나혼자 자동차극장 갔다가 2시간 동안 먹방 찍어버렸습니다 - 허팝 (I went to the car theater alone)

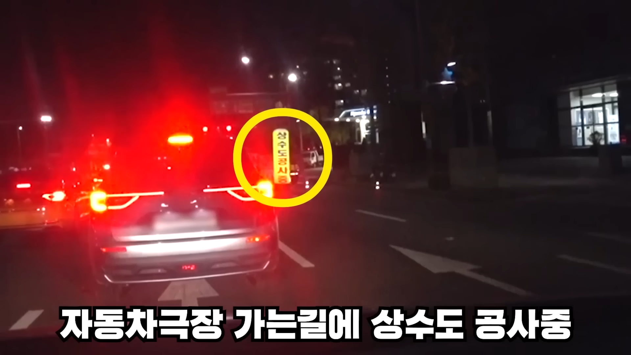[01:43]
가는 길에 이렇게 상수도 공사 중 밤에 또 자동차 없을 때 이렇게 도로 밑을 공사하시는 분들이 아주 고생이 많으십니다 감사합니다